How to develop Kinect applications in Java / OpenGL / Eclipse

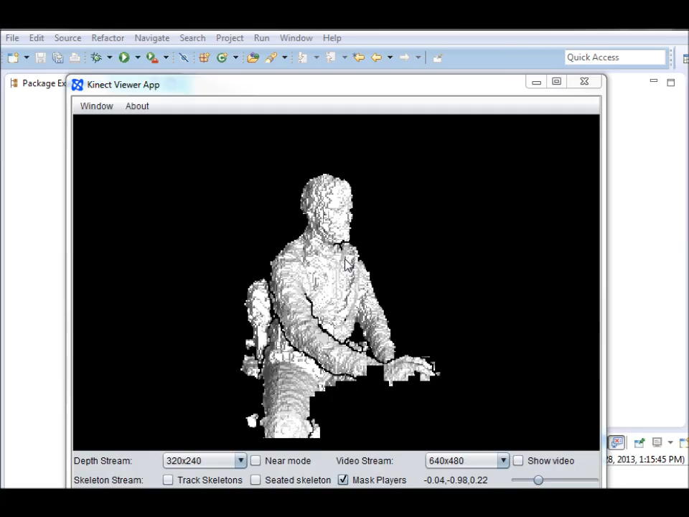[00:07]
In this tutorial I will show you how to
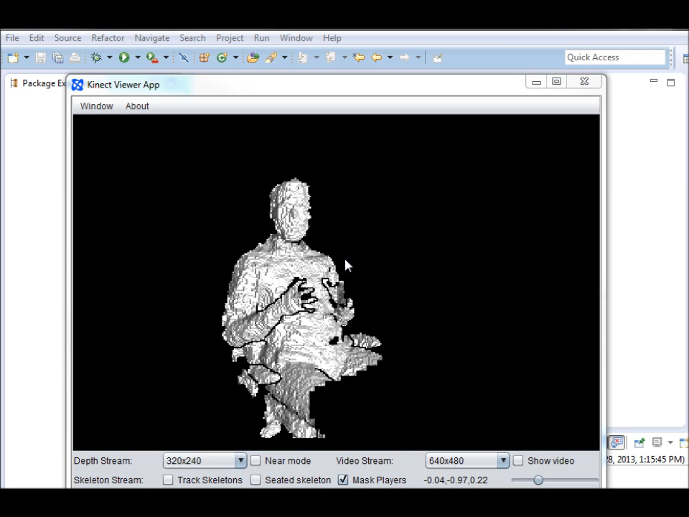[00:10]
develop your own computer vision applications using Microsoft Kinect sensor.
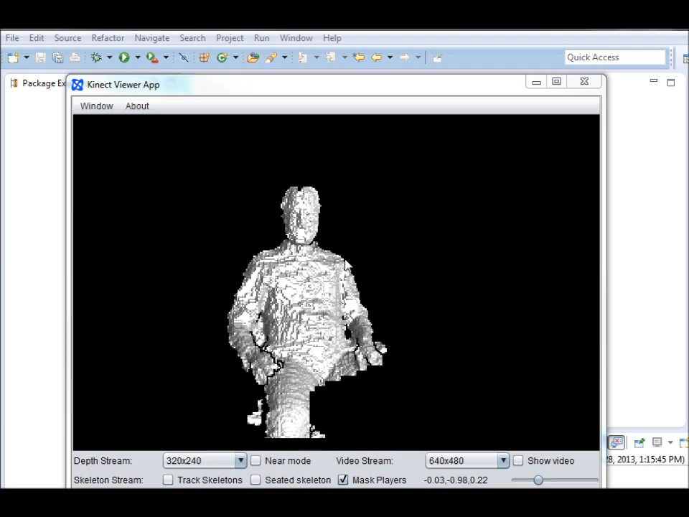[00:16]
By the end of this tutorial you will have full access to the depth,
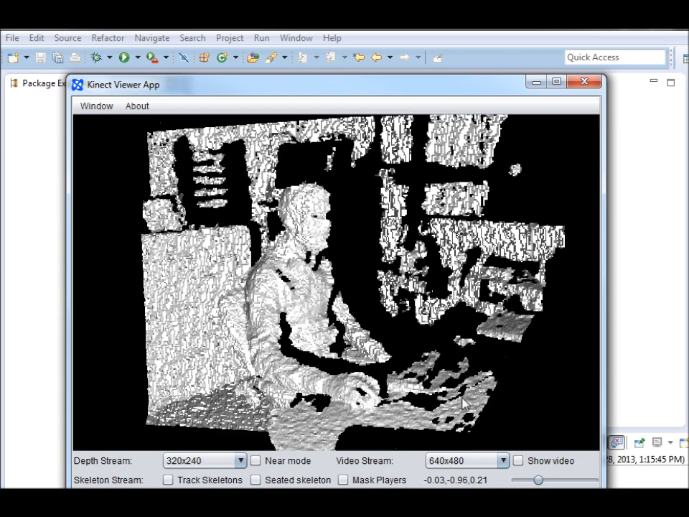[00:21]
video and skeletal stream of the sensor and be able to visualize it using OpenGL in Java.
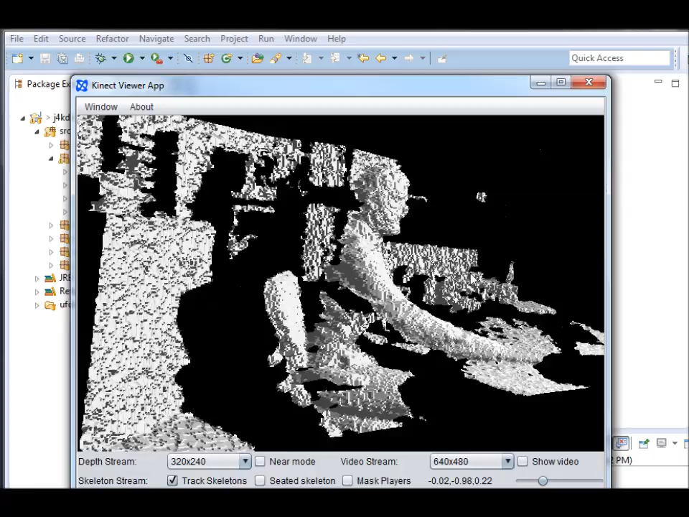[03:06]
You have many options to change the parameters of the sensor, the resolution of the depth and video streams.
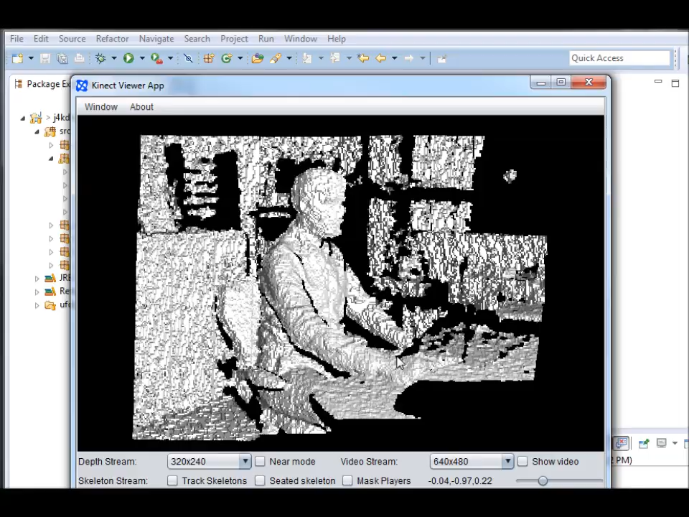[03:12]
You can also change the mode of the depth sensing to near or far.
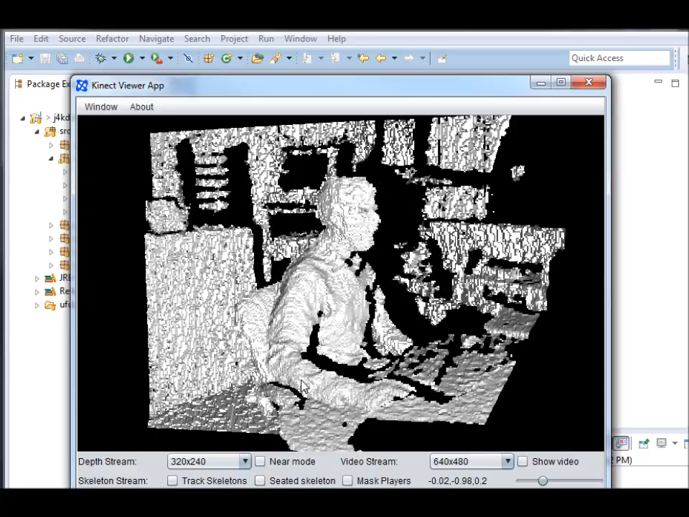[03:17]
You can also change the amplitude of the Kinect sensor.
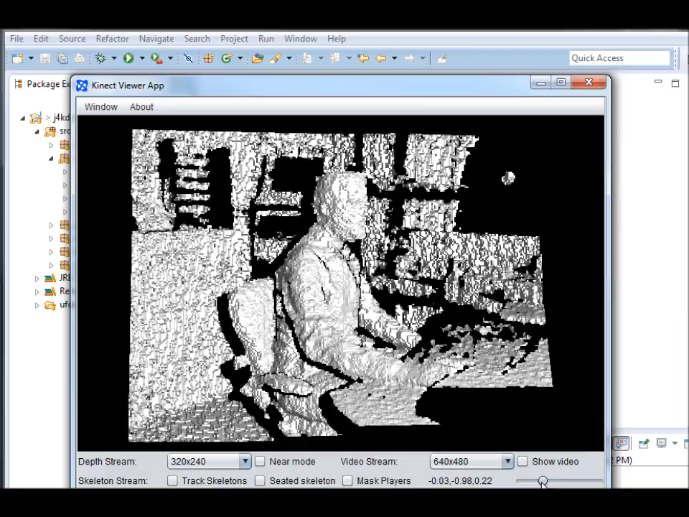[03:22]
And read the current values of the accelerometer.